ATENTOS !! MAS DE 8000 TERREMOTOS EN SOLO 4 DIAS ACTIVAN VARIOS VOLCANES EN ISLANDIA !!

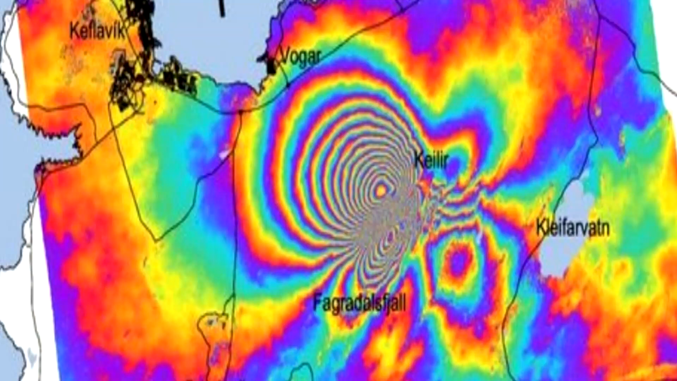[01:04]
Las imágenes de interferograma basadas en datos de radar satelital que muestran la deformación que ocurrió entre el 28 de junio y el 6 de julio confirman los resultados del GPS de la Oficina Meteorológica de Islandia y los datos sísmicos con respecto a la intrusión magmática.